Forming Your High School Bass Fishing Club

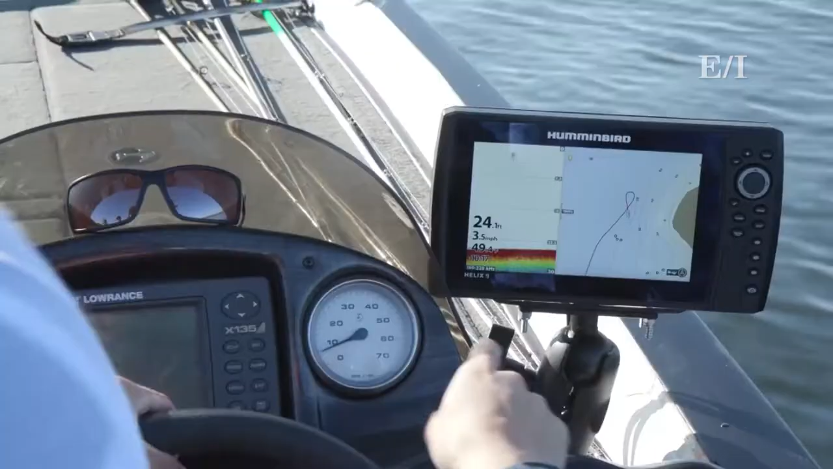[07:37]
Well, I was looking on the side imaging, which is right here,
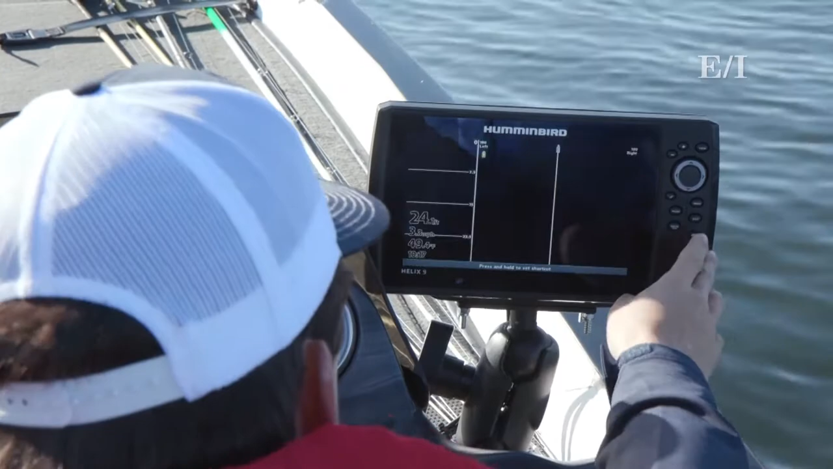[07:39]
and it looks out to 100 feet to each side, and I saw that looked like a school of fish.
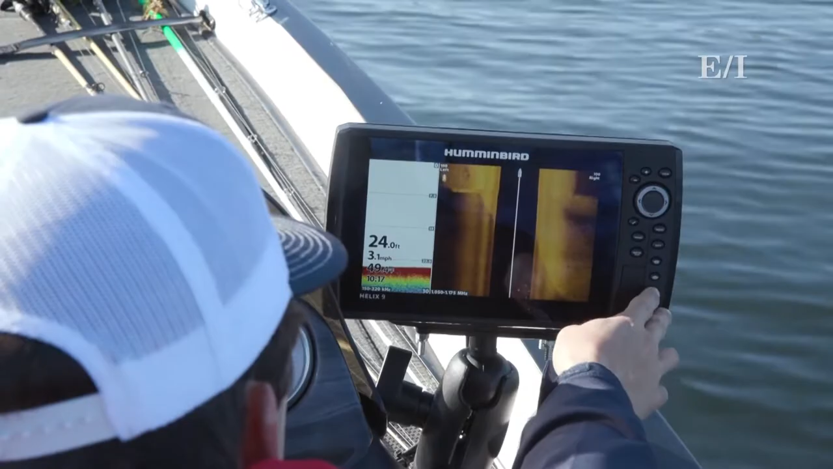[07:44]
On screen: depth 24.0 ft, speed 3.1 mph
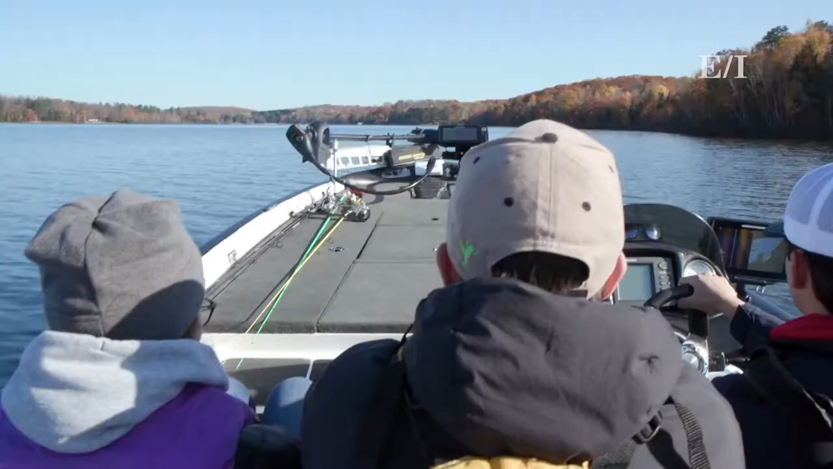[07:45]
So I'm gonna drive back over and just see, and maybe we'll stop here instead.
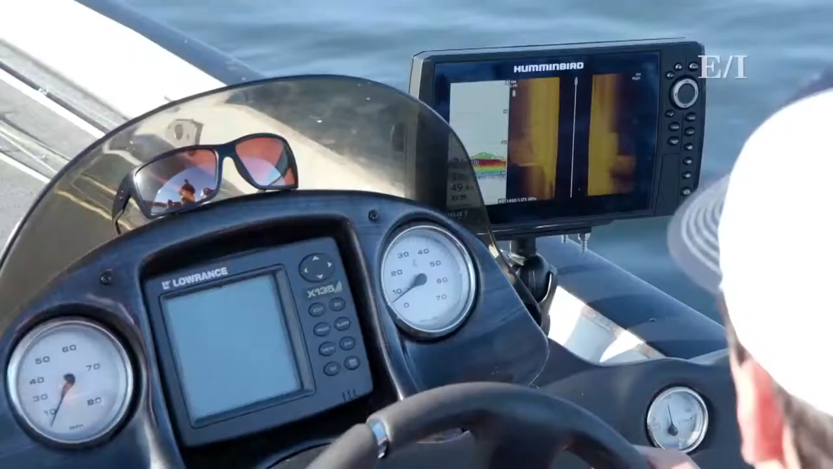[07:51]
Yeah, those are all fish. Exactly, what did you see on that sonar?
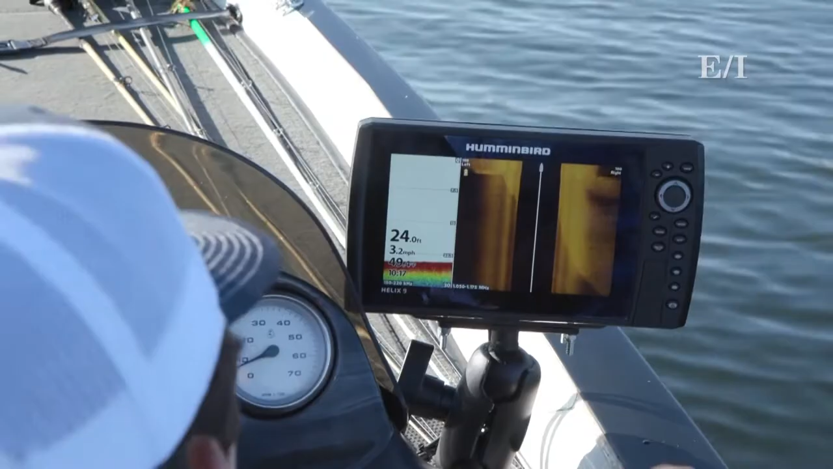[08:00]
On screen: depth 24.0 ft, speed 3.2 mph
Well, when we were driving over, I saw it was either rocks or fish.
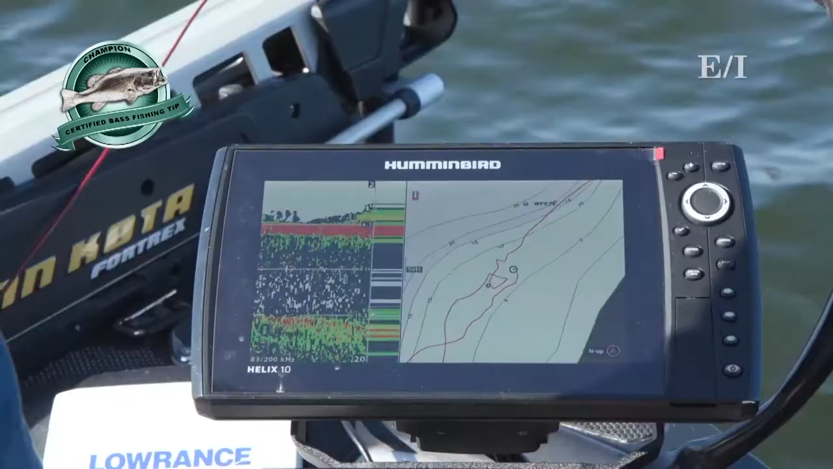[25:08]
I have down imaging, which shows me what's right beneath the trolling motor,
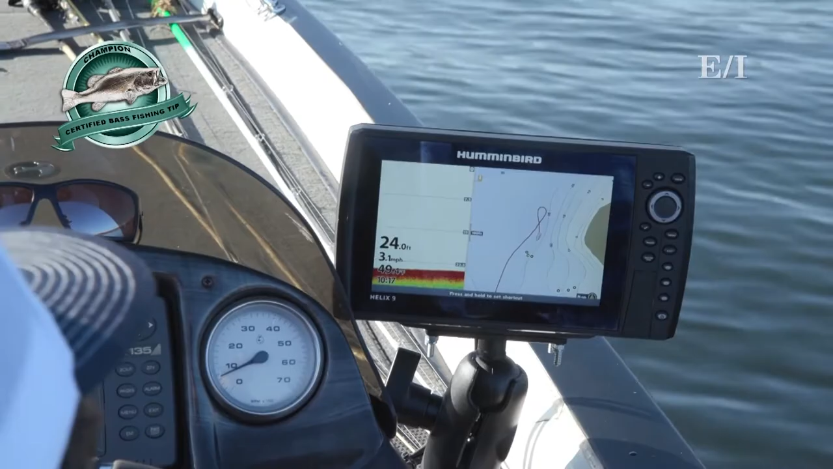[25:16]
On screen: depth 24.0 ft, speed 3.1 mph
I can see rocks, weeds, and even fish.